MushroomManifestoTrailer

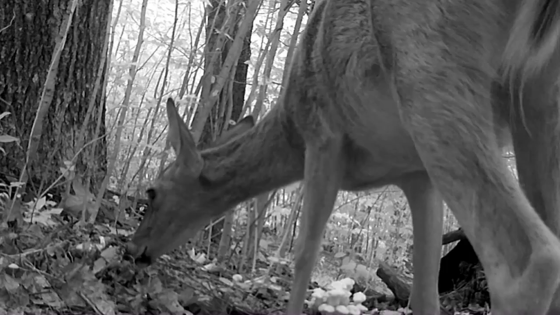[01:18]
Rain, sun, wind, bears, raccoons, and deer eating the mushrooms, there were plenty for my purposes.